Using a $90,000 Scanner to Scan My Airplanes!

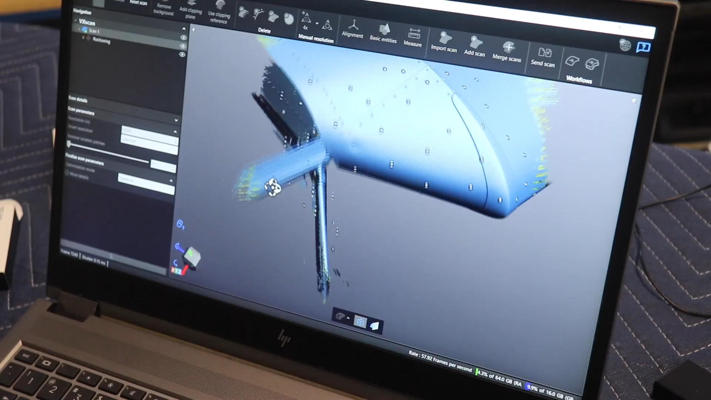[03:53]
and we just move over the surface with the targets that are positioned
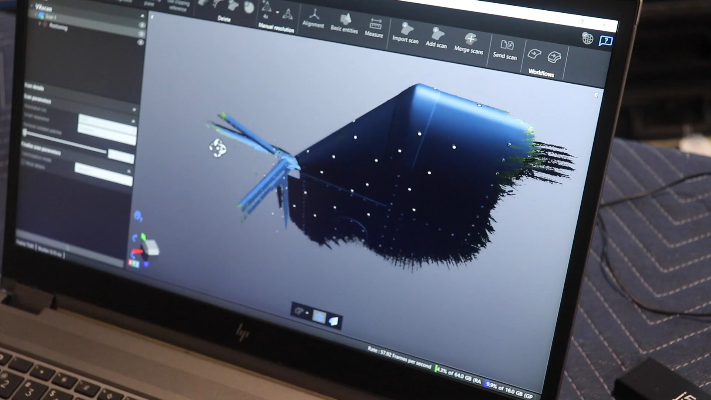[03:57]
on the aircraft and just move back and forth and capture the data
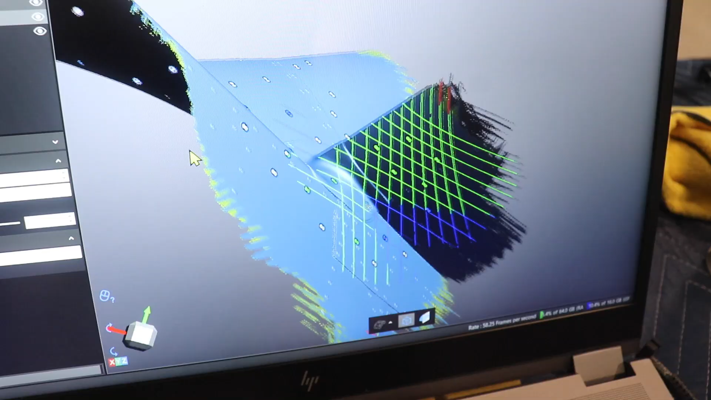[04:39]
Here on the empennage again additional fairings a little bit better different modification for
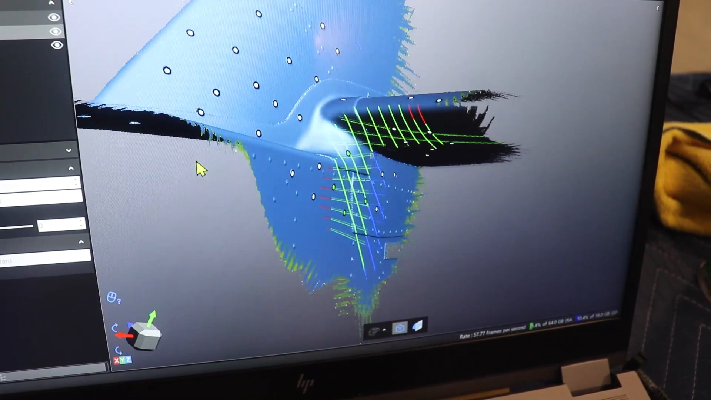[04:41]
the fairings for the vertical stabilizer the horizontal stabilizer
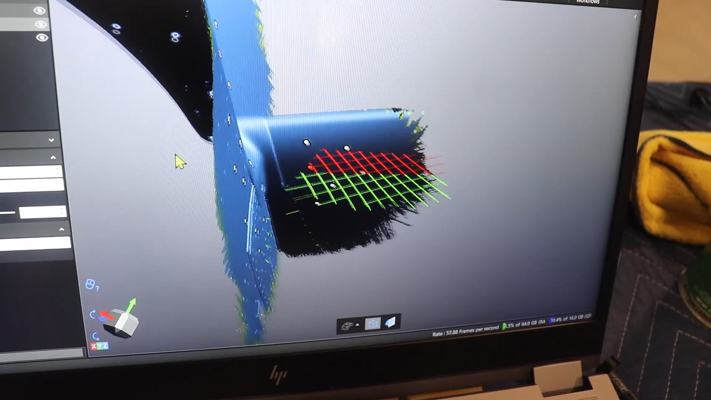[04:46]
and again just to keep the air intrusion flowing away
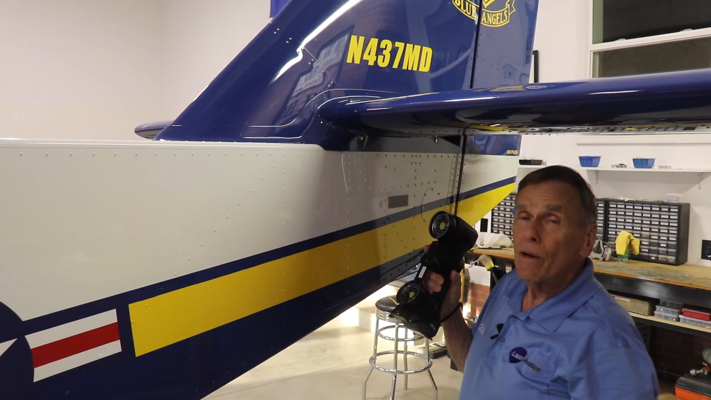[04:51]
from the openings but also aerodynamically it just adds to a cleaner smoother flying airplane. Some of the other tasks that we accomplished today was scanning the interior for either
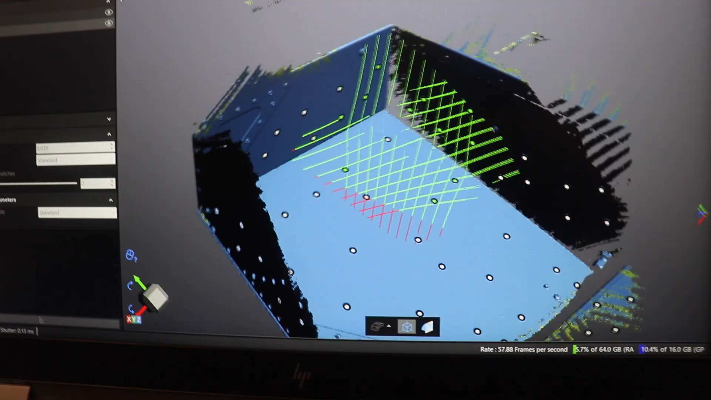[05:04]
carpet or a nice rubber mat that you can take out and wash off and throw right back in there very durable
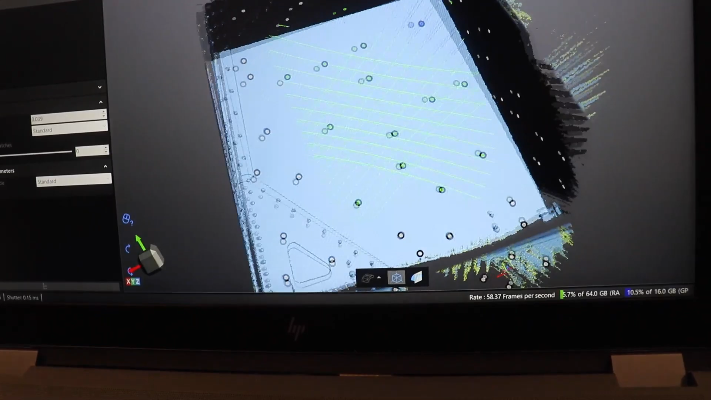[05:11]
but we scanned both the aft